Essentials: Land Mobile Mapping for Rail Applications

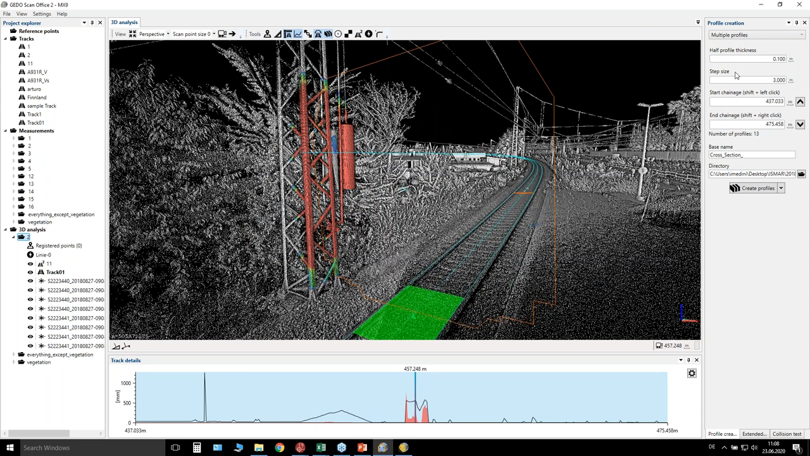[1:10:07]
I want to take multiple profiles from the beginning to the end with a step of every, let's say, 5 meters. I want to export easily every 5 meters, for example. In this case, I want to export cross sections, and I want to automatically get the DXF reports out of it. So these are the applications which we can cover with the software.
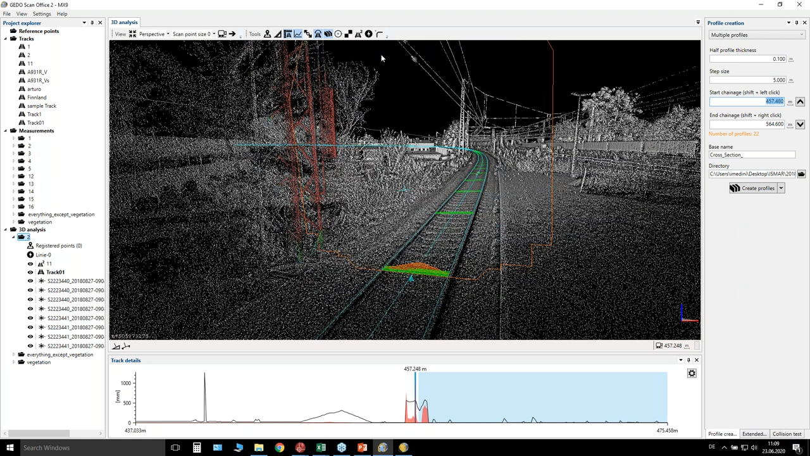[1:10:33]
There are as well some other applications like a shape tracing tool, only maybe 1 minute because we are 10 minutes over our schedule. So you can select here easily a point here, and you're getting the information.
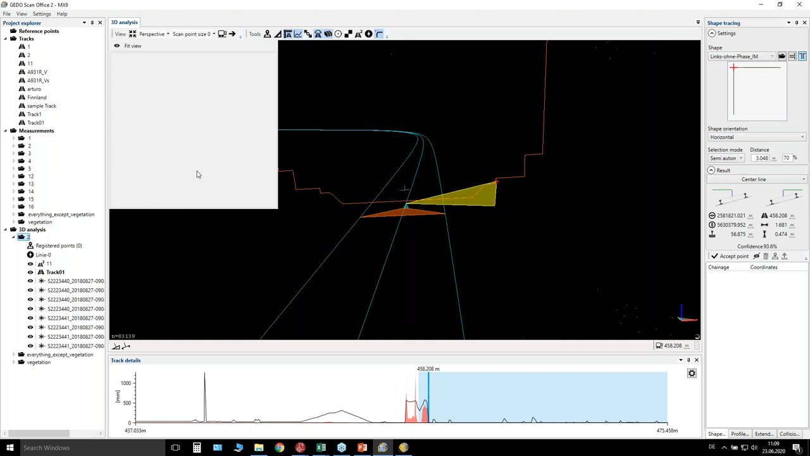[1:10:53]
You're getting the information about this shape. So I have defined a shape here. So I'm clicking on the point cloud and I press OK, accept, and then the software can go,
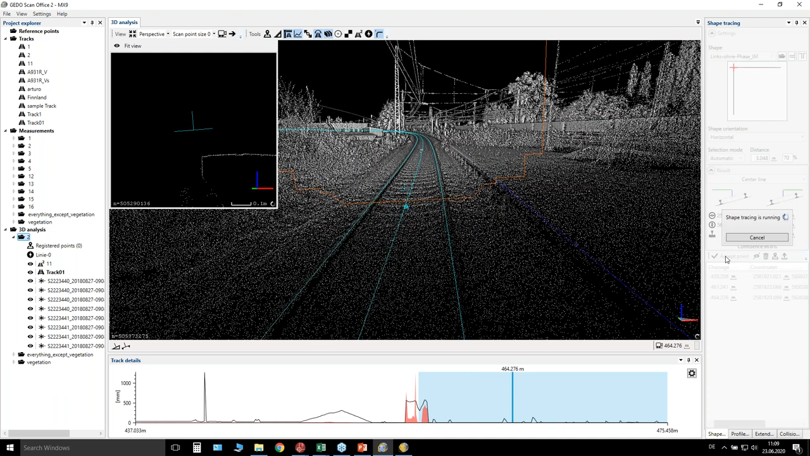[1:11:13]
if you want, automatically along the platform station and get all the information about the platform edge. This platform edge, what you see here as a blue line, can as well be exported as a DXF or as a CSV file. So you are getting all the information, all the coordinates,
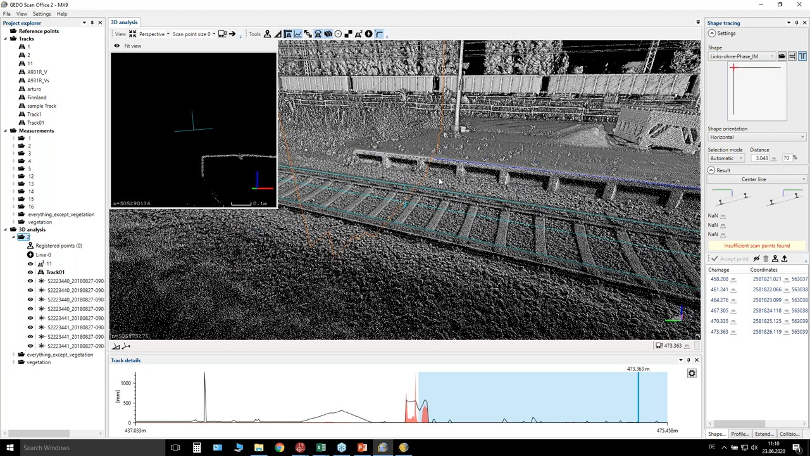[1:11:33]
and the lateral and height offsets you are getting to Excel, for example. I have here an example platform station. So you get the coordinates of all detected points in a specific grid you wanted,